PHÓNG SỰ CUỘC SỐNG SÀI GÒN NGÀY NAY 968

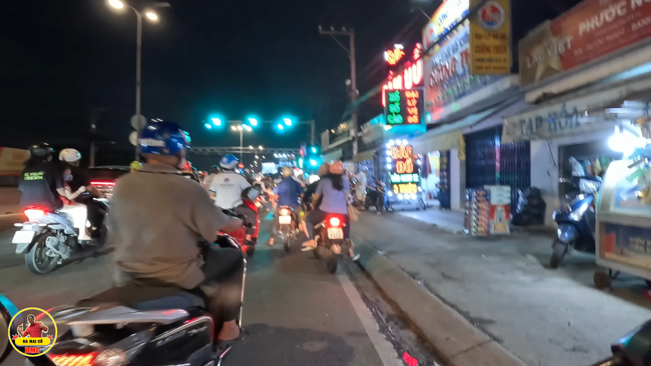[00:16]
Bây giờ là 6 giờ 40 phút. Ba Michael lại mời bà con cô bác lên xe để cùng với ba Michael đi dạo Sài Gòn tối ngày hôm nay. Thì tối ngày hôm nay thứ sáu nè bà con. Ba Michael cũng không hiểu là sao mà đông lắm bà con. Bên kia cũng đông, người dân người ta đi về quê cũng đông, mà bên tay phải này đổ ra Sài Gòn cũng đông luôn. Thì cái khu vực ba Michael đang đi là con đường này là con đường quốc lộ 1A. Hồi xưa nó là quốc lộ số 4 đó bà con.
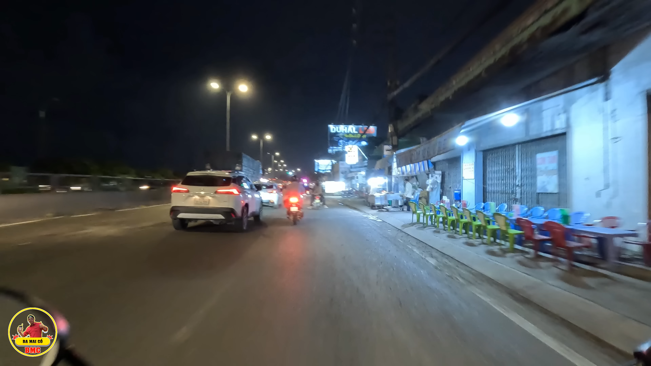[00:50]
Cái nơi đây có cái cầu này người ta gọi là cầu Bình Điền nè.
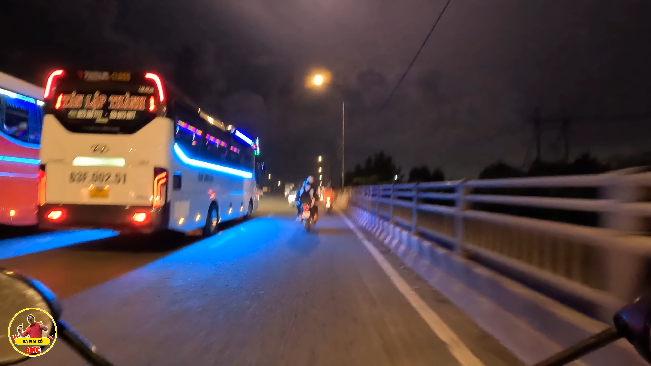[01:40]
Gầm dữ lắm nha bà con. Cầu này là cầu Bình Điền nè.
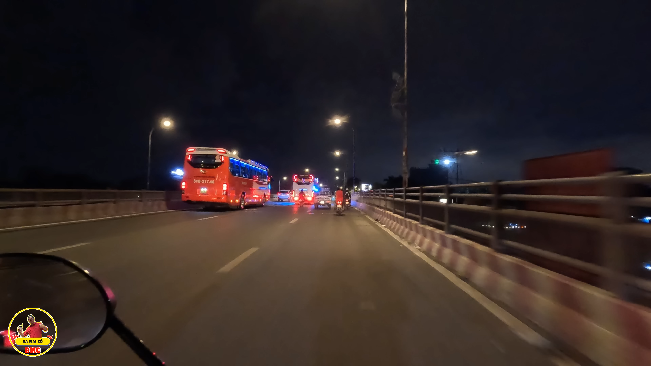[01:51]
Hồi xưa cái cầu Bình Điền nó nằm bên tay trái bà con. Cái cầu này là cầu thứ hai. Mà cái cầu bên kia, cái cầu cũ giờ người ta cũng phá bỏ luôn rồi bà con. Xây cầu mới hết rồi.
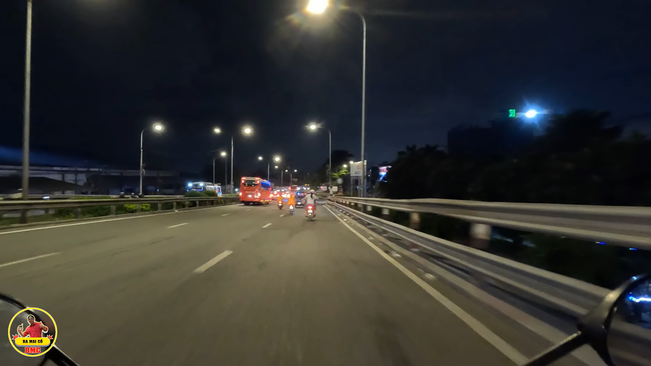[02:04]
Bên tay trái này hồi đó là có cái hãng
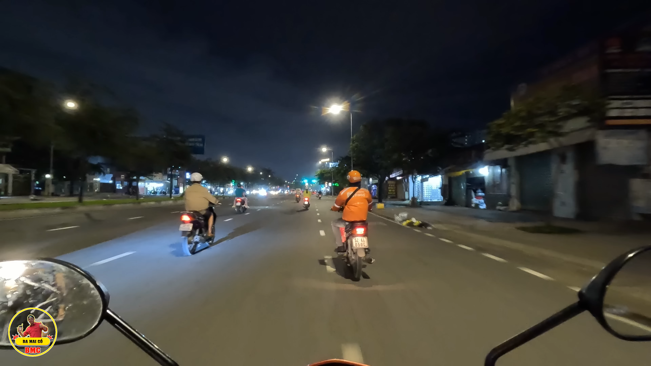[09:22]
Rồi chúng ta đang đi tới đây là con đường 771 đường Kinh Dương Vương. Ở đây người ta còn gọi đó là ngã tư An Lạc nè bà con. Đây là đường Hồ Học Lãm. Quẹo tay phải mình đi về Rạch Cát, quẹo tay trái mình ra xa lộ Đại Hàng. Bây giờ là quốc lộ 1.